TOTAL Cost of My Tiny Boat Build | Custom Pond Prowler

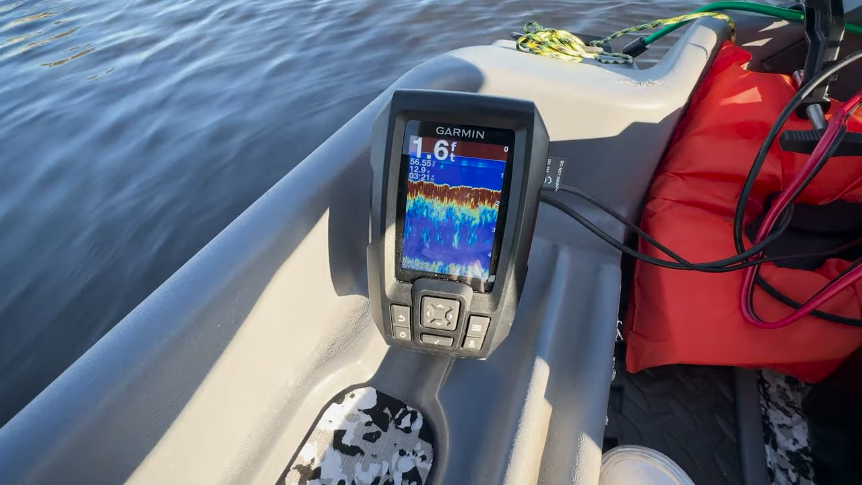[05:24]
This is the Garmin Striker 4 with the Chirp technology. It has been phenomenal.
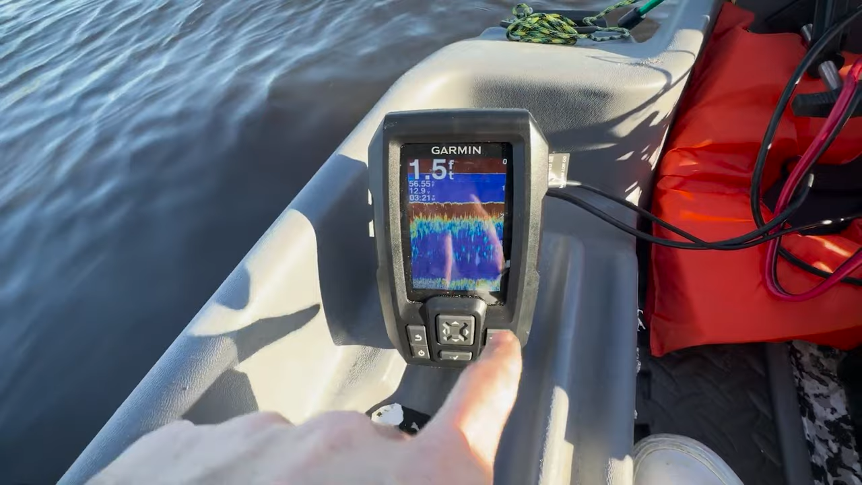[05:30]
On screen: depth 1.5 ft
It looks great, has so many features and is super cheap at $120. And yes, that includes the transducer. So this is really great for me because of course it has a fish finder, but also built in is a speedometer, a water temp gauge.
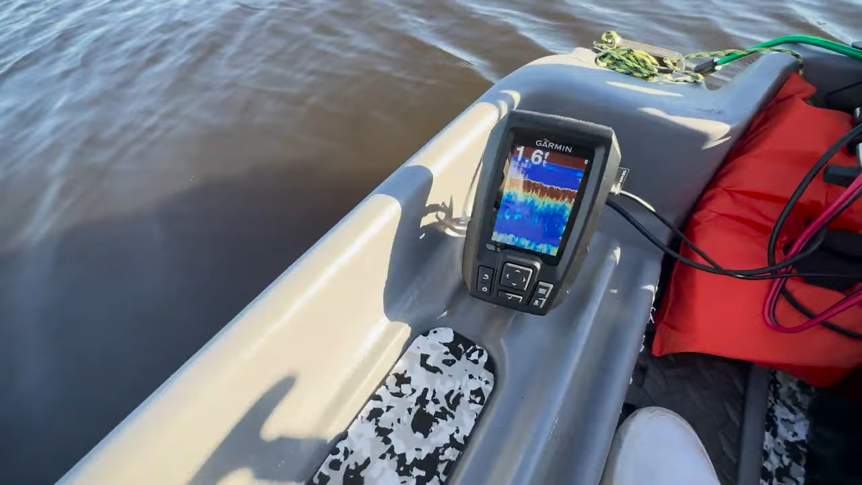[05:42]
You get to see your water depth, your compass, and there's a lot more features that I haven't even started to explore yet. Not to mention being able to see the fish from inside your boat makes fishing a lot easier and more fun.
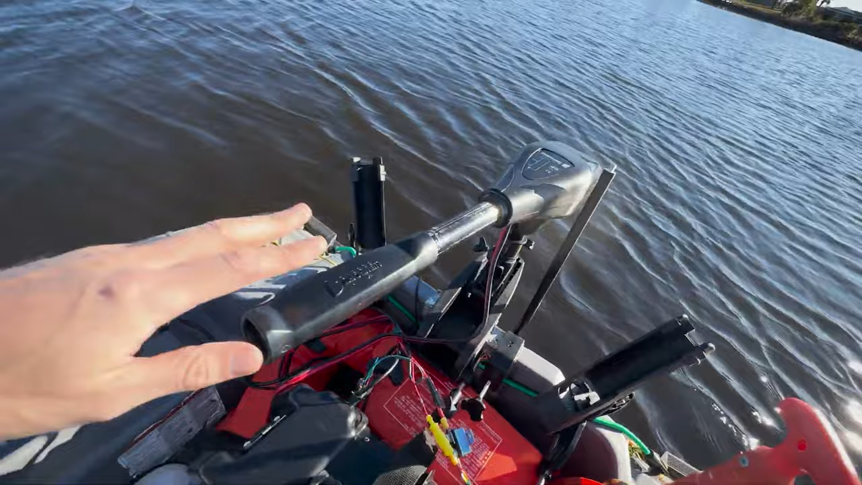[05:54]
So it's also nice to see my speed. So I know if I'm being bogged down in a current or a tide.
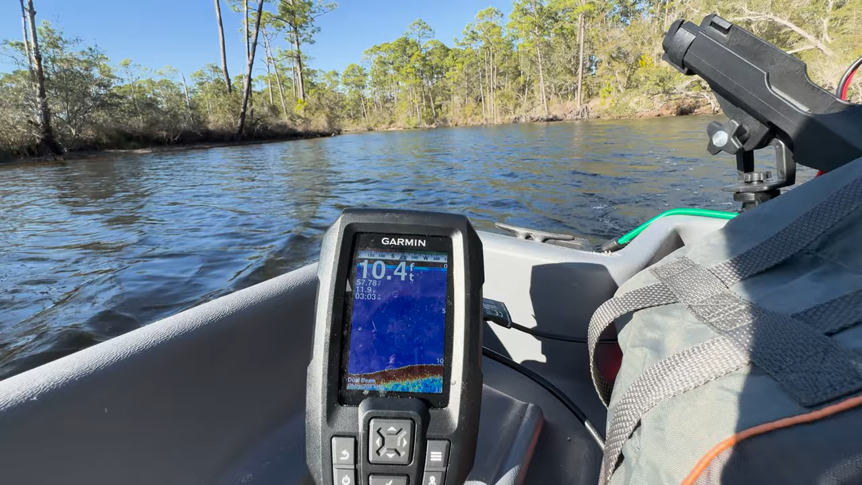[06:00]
On screen: depth 10.4 ft
Also, it has a live voltage meter that lets me know the health of my setup.